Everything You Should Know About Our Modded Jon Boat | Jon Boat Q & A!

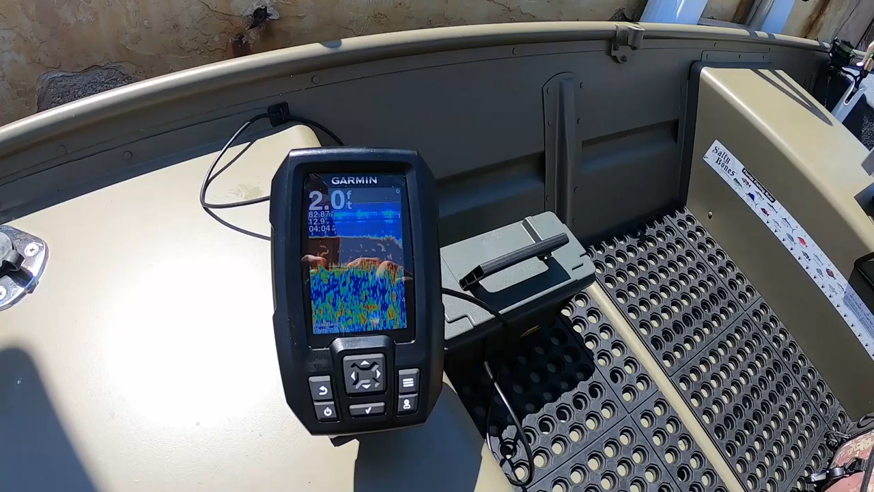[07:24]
The last thing we added to our boat was a fish finder we have a Garmin Striker 4 fish finder and we
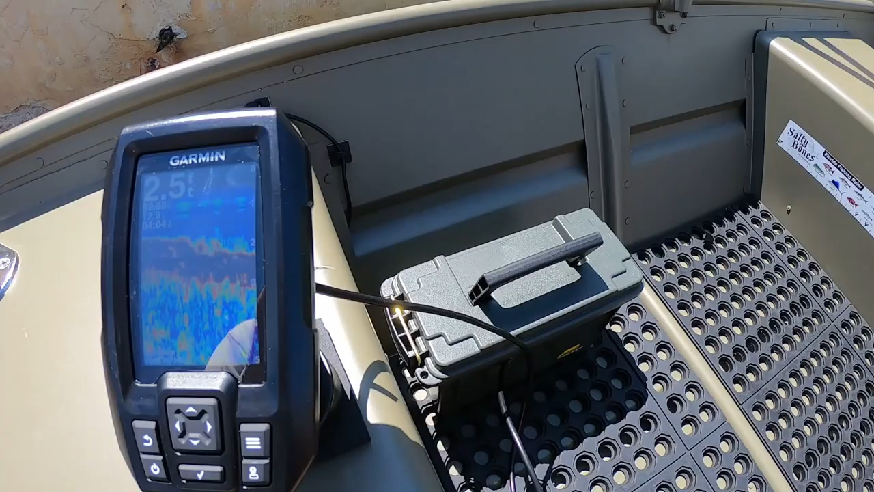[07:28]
attached the transducer from that fish finder onto the boat without having to do any drilling so you can check out the video on how we did that.